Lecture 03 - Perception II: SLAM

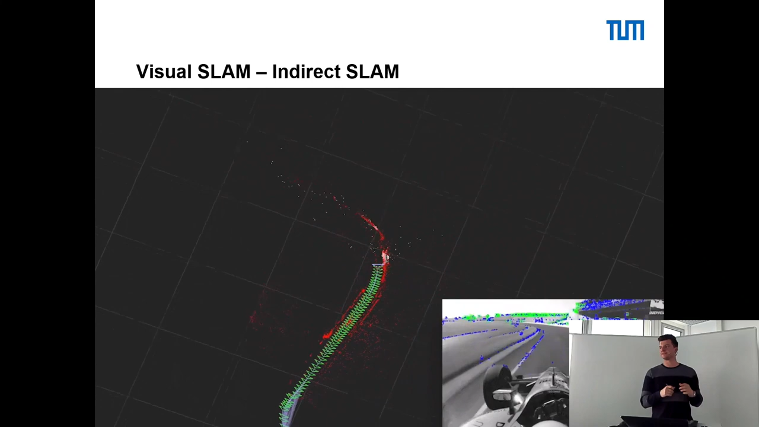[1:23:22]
Der Fahrer fährt hier mit circa 350 kmh, sprich,
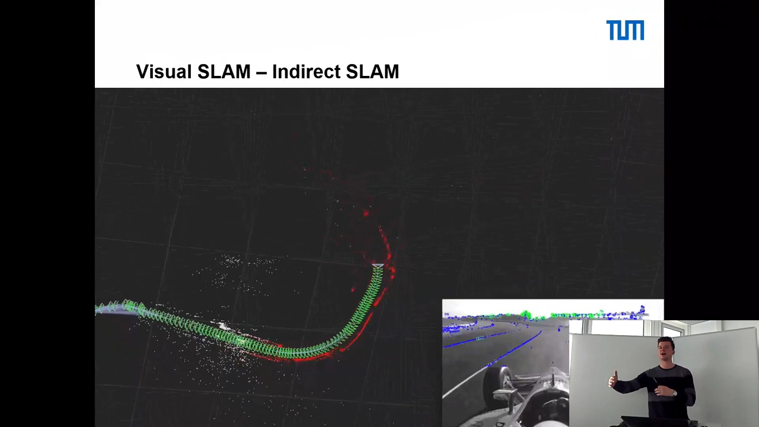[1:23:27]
der Abstand zwischen den einzelnen Frames ist natürlich sehr, sehr groß.
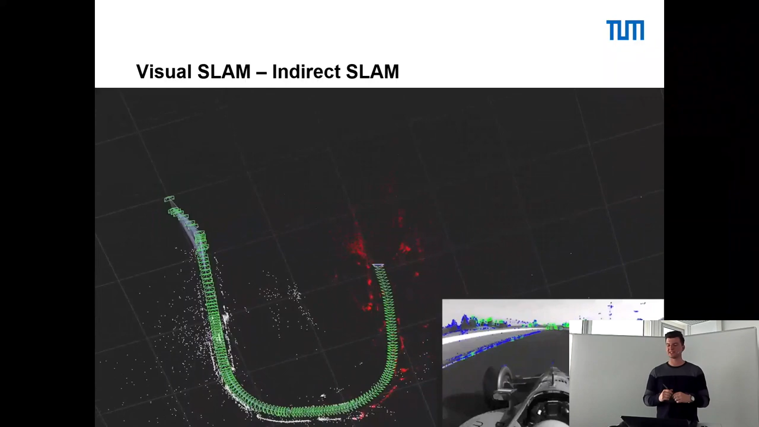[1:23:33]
Außerdem gibt es einfach extrem wenig Features in der Umgebung, die erkannt und gematcht werden können.
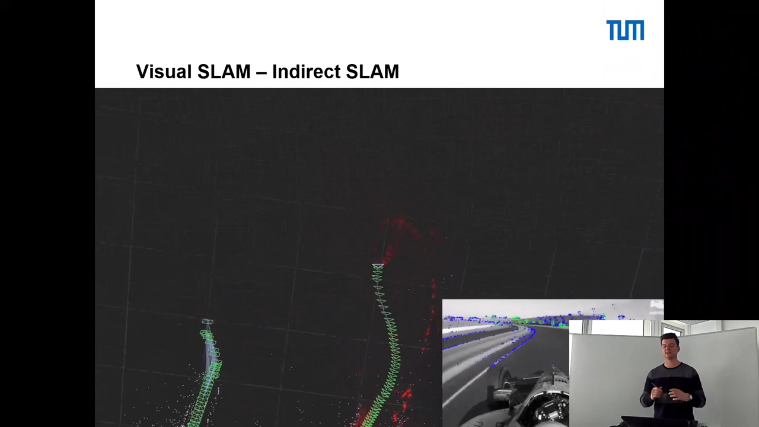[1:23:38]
Am Anfang funktioniert es relativ gut, irgendwann driftet es komplett weg.
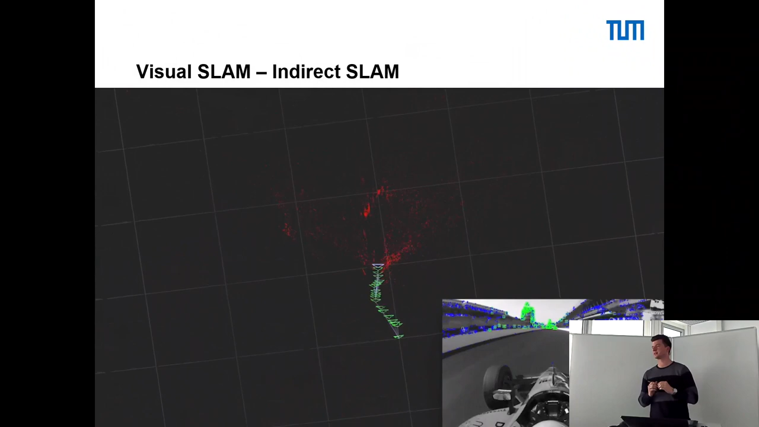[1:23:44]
Wir werden uns nachher direkt in der Übung nochmal ein Beispiel anschauen, das jetzt vielleicht mehr
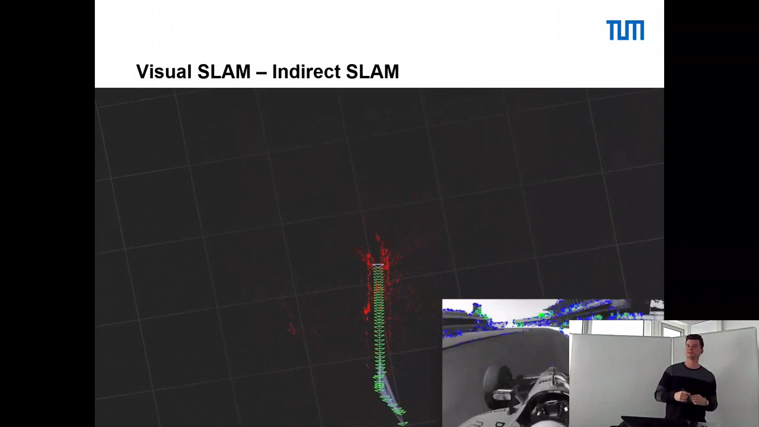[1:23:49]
realistischer ist für das urbane autonome Fahren, sprich eine Stadtszene.
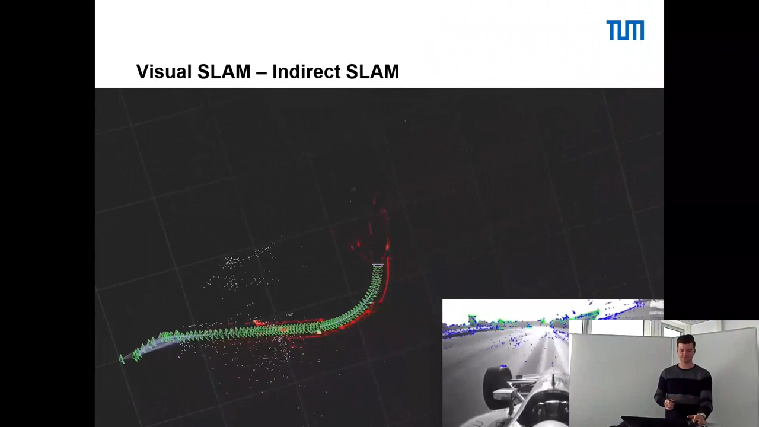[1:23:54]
Was sind jetzt so Vor- und Nachteile dieser indirekten Methode?